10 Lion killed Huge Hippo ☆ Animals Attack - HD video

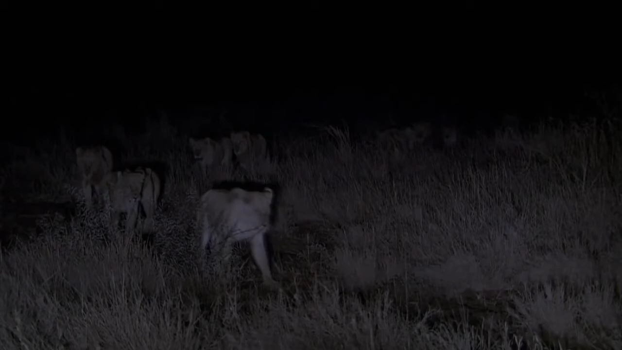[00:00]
That night, the Mega Pride returns unsuccessful and hungry. A lion can go a week without food, but this is day five, and Whitehead knows they're getting desperate.
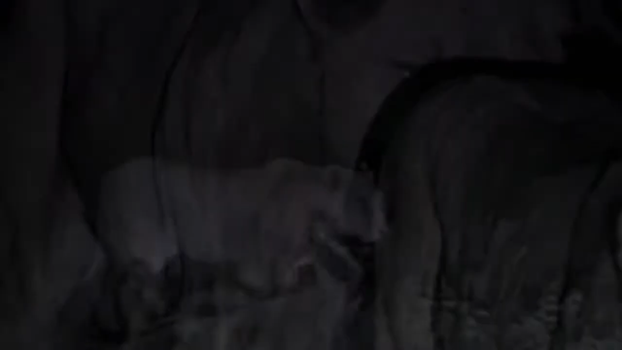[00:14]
The Pride doesn't rest. Every lion is alert for prey.
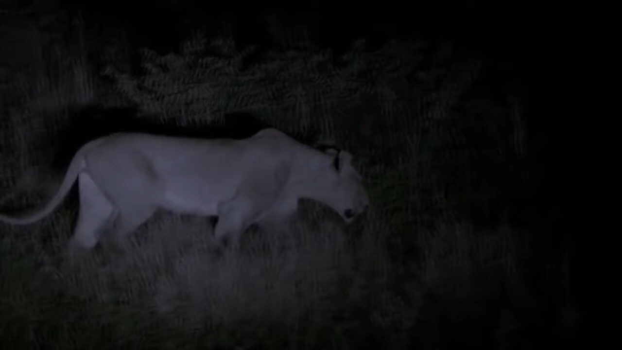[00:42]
Whitehead investigates the potential meal with one of the young males.
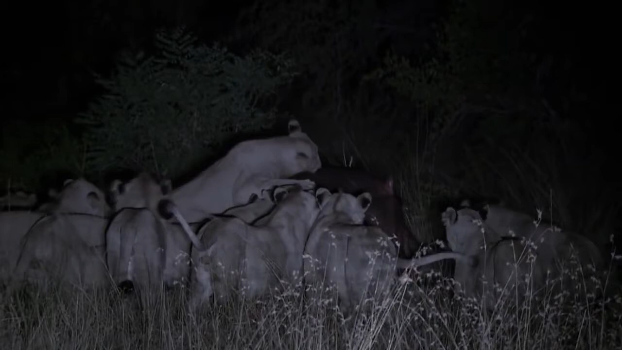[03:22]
The hippo takes advantage of the standoff.
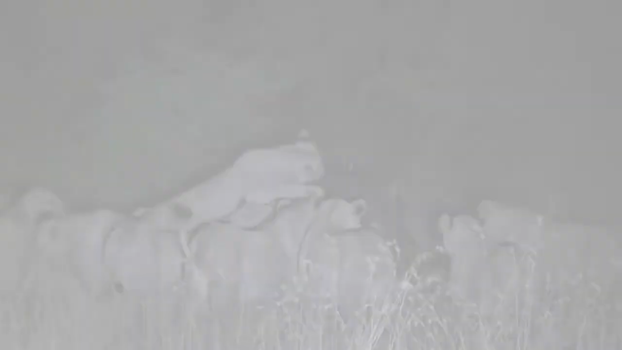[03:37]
Duclau didn't see it coming. 900 kilograms of pressure clamped down on Earth skull.
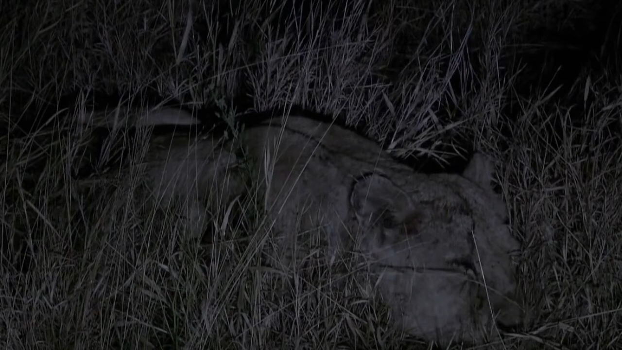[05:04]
it's doubtful she'll make it through the night